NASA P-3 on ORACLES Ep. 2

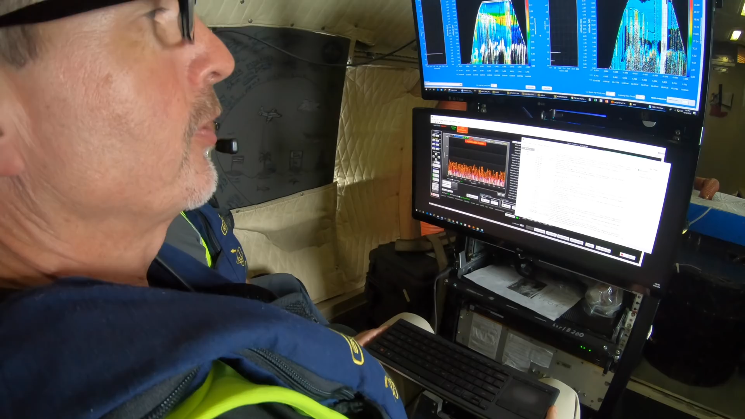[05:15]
And whatever's in the atmosphere, the light scatters off those particles and is received back into the instrument.
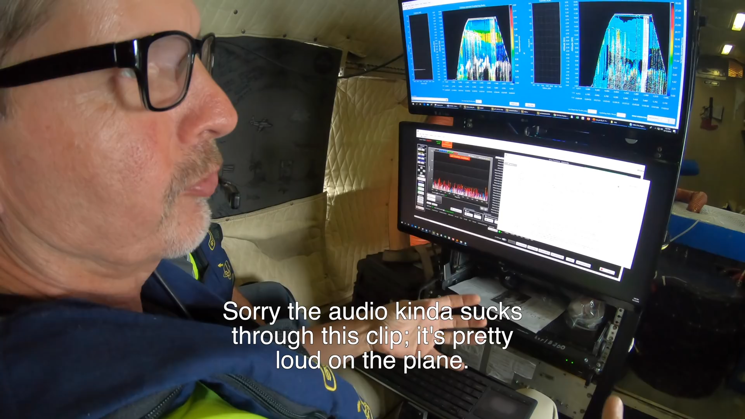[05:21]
And we generate a map below the aircraft.
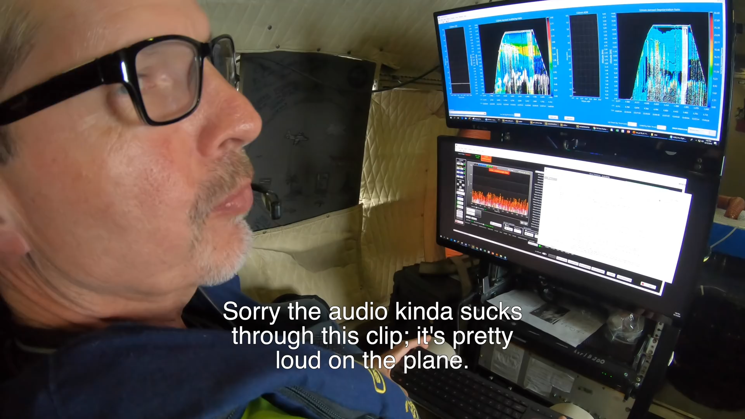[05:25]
We call it a curtain file of altitude versus time or altitude versus latitude and longitude.
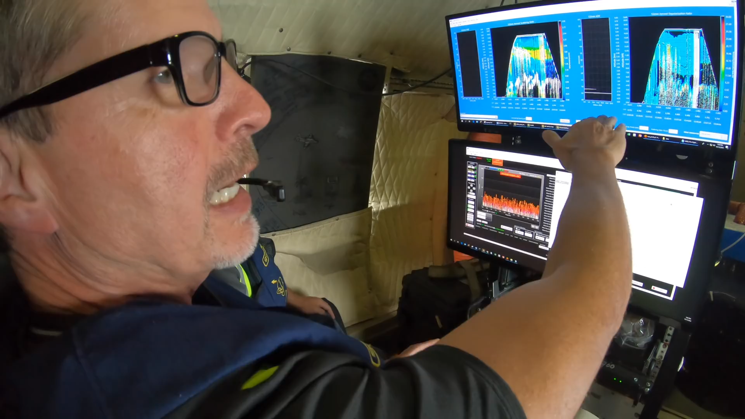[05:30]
And the curtain looks something like this.
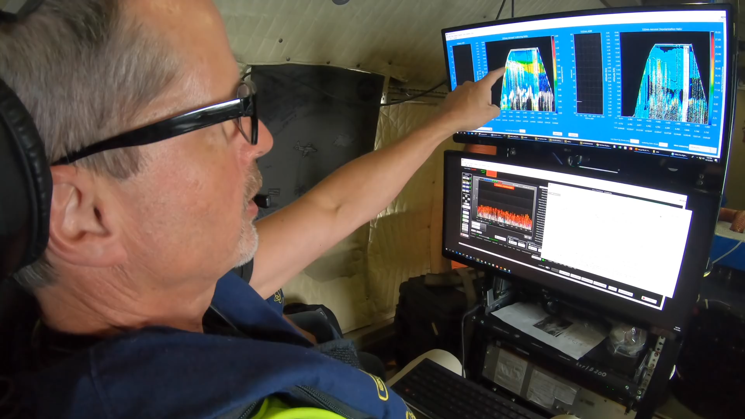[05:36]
And so, we map out either clouds, as you can see here, and where they are located,